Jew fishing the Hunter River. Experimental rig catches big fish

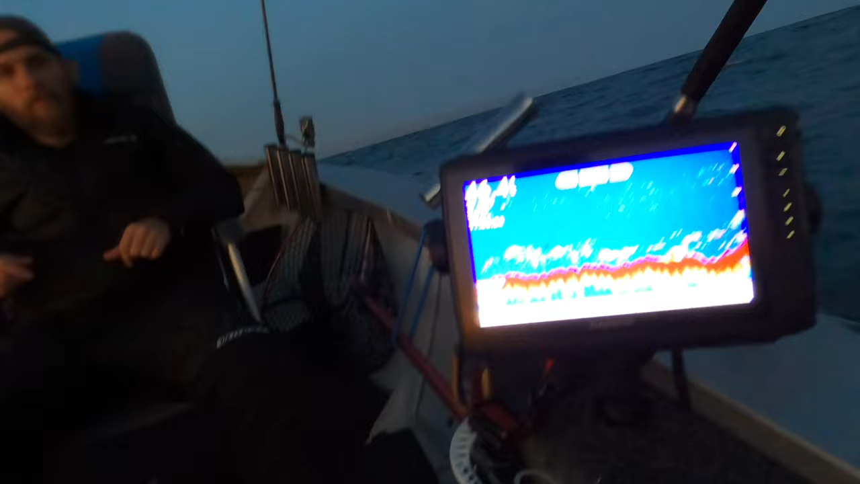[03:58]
Bait all over the sounder You know, like Yeah Alright man,